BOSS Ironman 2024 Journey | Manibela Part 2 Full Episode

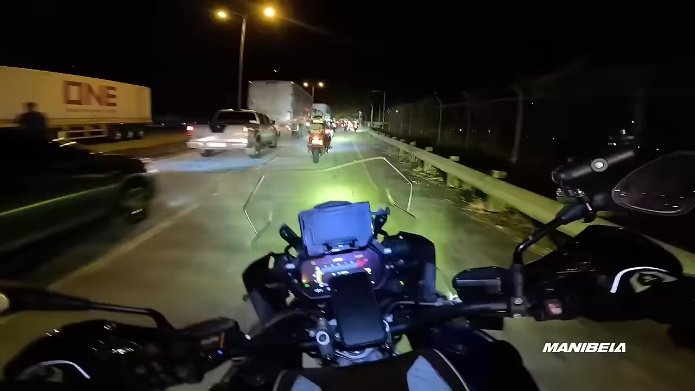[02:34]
Ayun, mga tao naghihintay sa kanto. Nag-cheer pa sila, oh.
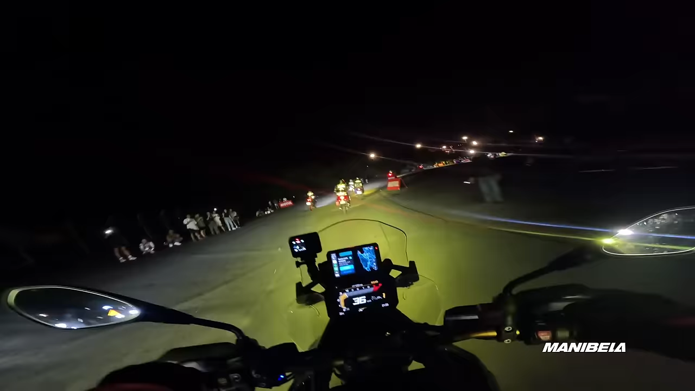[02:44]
Yung feeling na gano'n, nahahanap-hanapin mo kapag ikaw ay nasa starting gate na ng Boss Ironman.
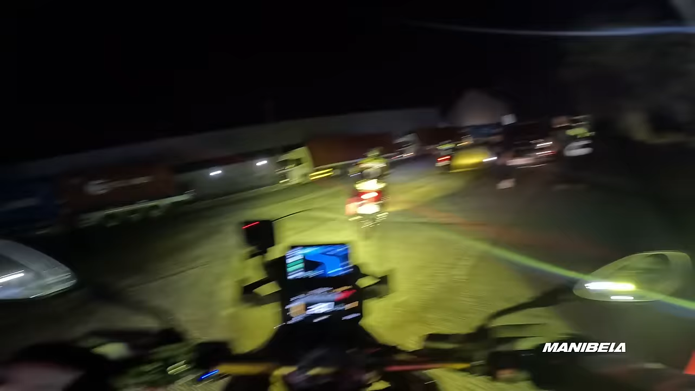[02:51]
So, ang technique natin dito, babagal lang tayo.
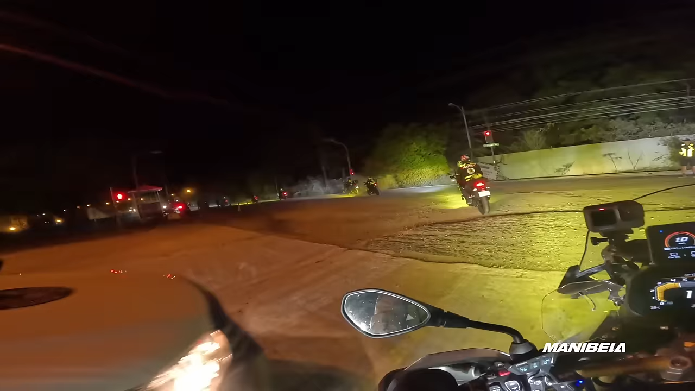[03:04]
Tignan mo sila bro, sa loob ng SBMA ha.
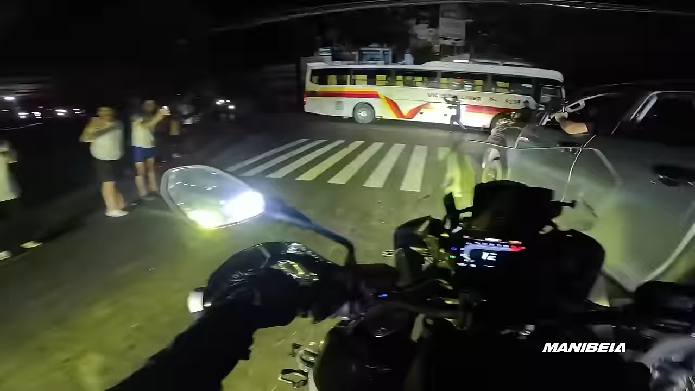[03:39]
Kaliwa. Oh, grabe ang daming tao.
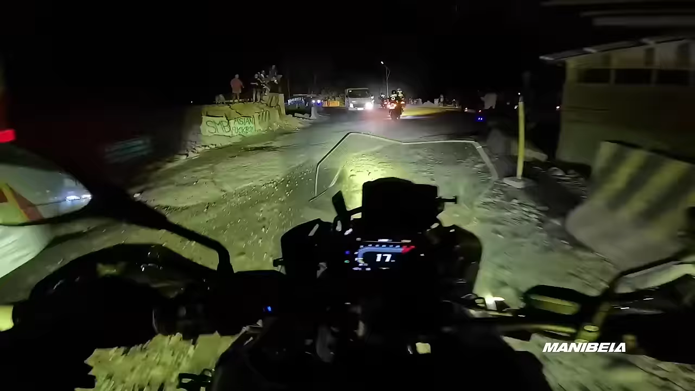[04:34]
So ito yata yung sinasabi nila na sirang daan na one way lang.
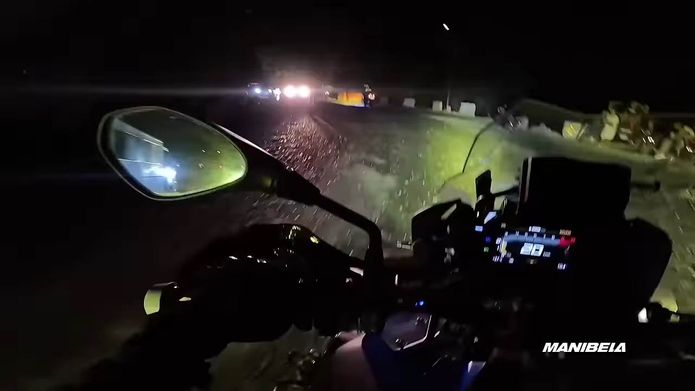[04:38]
So buti maraming tao no. Ayan o, lubak-lubak. Buti maganda suspension ng GS eh.
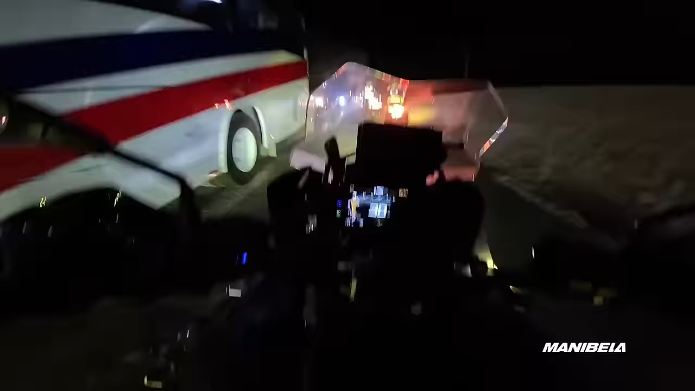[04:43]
Hindi naaalog yung atay natin eh. Nakakapagod kasi pagka naalog yung atay mo eh. Ayan ang kagandahan sa gamit na gulong ni Reed ngayon. Dahil naka 50-50 siya. Past 11 na rin tayo nakarating dito.
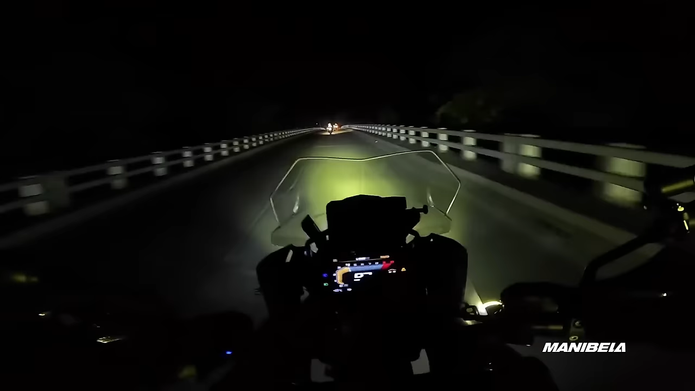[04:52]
diretso lang yung biyahe sa mga ganitong kalsada, clear naman. At hindi pa ako pagod ha, nakarating na ako dito. May mga konting sirang kalsada lang pero may iksi lang naman. Importante hindi umuulan, no?
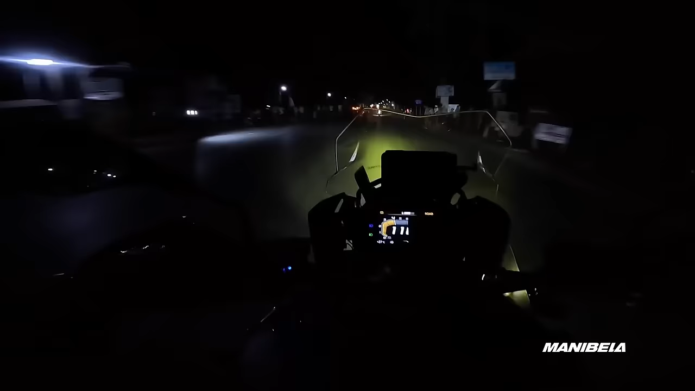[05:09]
Nasa unahan naman natin si Brother Alfred. Siya yung nag-spear naman ngayon. Parang ang layo na natin sa Subic ah. Maganda naman pala yung kalsada eh. Kahit di tayo nag-expressway. Tignan mo, may ilaw pa. Ang luwak ng kalsada, it's me and you against the world. Puti na lang, maganda yung kalsada rito. Tignan nyo guys, oh. Meron pa mga pailaw na ganyan. Color coding pa.
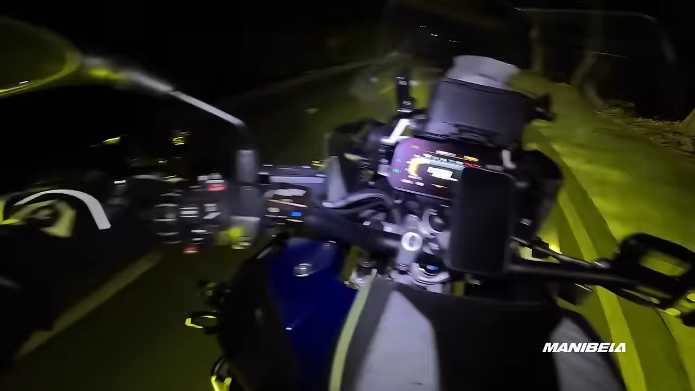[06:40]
Solid, no? Nagre-reflect yung signage nila, no? Sarap naman nun, may pa-signage. Ang laki! Pagdating natin ng Alaminos, ang daming gas station doon, bro. Inaagandahan sa BM, malaki yung gas tank natin. Sila, wala silang choice eh. Kailangan nilang magkarga doon eh.
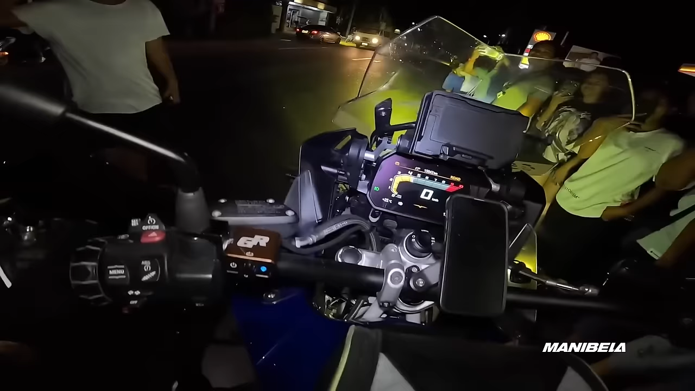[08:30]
Temperature 27 degrees. Medyo malamig ngayon ang biyahe namin. Welcome to Pangasinan, Lingayen.
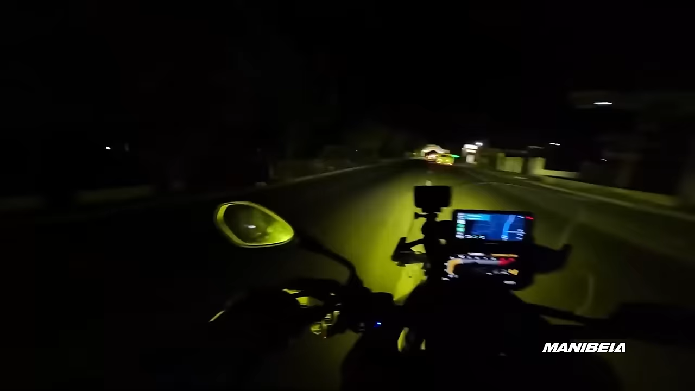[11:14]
Welcome to Candon City! Yung Marco, Verde. Yan, time check, 3:51 ng umaga. Ano nyo guys, nakakatawa ng puso kasi alas karamihan na naka-display dito na mga banner. Sa amin, Reed or Alfred and Reed. Ay, nakakadagdag ng lakas. Sa totoo lang, kalahati ng vlog natin sa Boss Ironman, puro gabi. Ayun, Narbacan. Naalala ko na, Narbacan nga pala yung pinag-stayan namin na resort. 4:10 a.m. na.
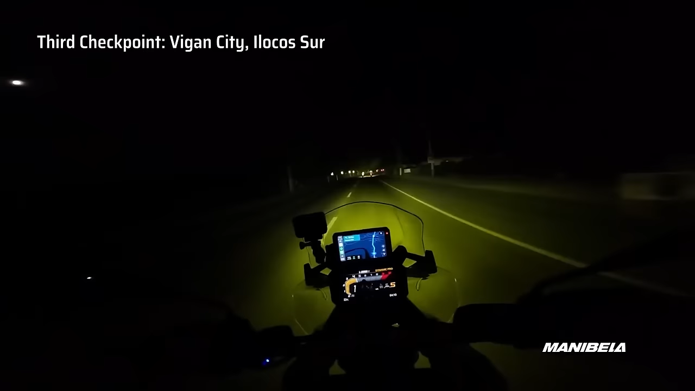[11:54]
Ibig sabihin, next yan, Bigan na. Siguro, pinasok nila yung checkpoint para at least ma-promote naman na ang lugar ng Bigan. The heritage of Bigan.